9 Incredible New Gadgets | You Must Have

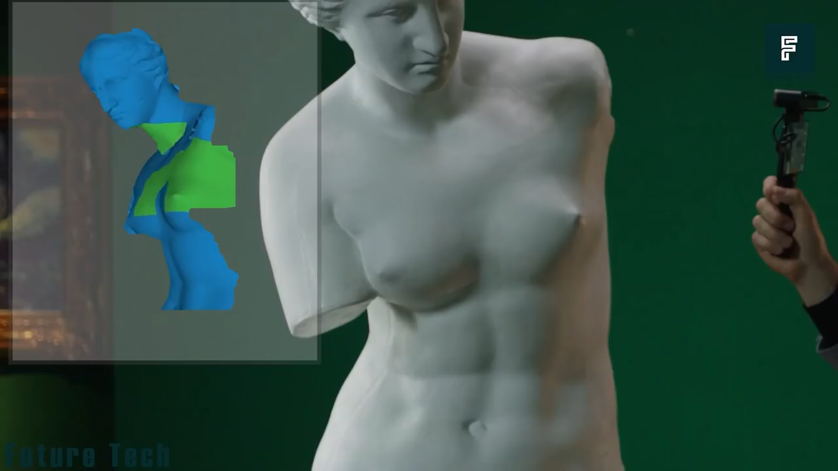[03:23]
designs to create your own artwork you can also use this device with vr and ar to create your world with your favorite